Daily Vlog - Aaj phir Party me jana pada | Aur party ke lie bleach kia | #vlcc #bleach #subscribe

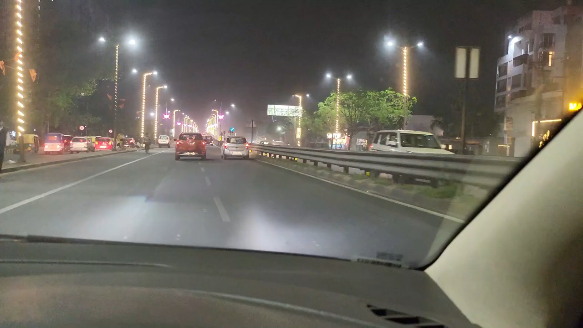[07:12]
है जो मतलब अब तो यह आधिया रोड होगी है अच्छली लखनु से आधिया जाते है और य इसे सारी राइट्स रोज रात में जलती है और बहुत सुन्दर लगता है यह रोड और यह रोड ना आगे क्योंकि शाहीद पद भी जाता है तो बैसिकली लखनु के अंदर के रोड की तो
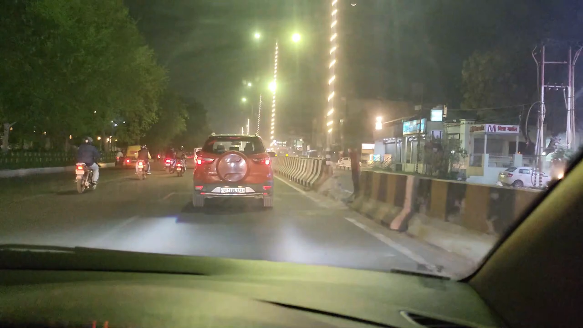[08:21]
एक हर रात में थोड़े ट्राफिक है तो …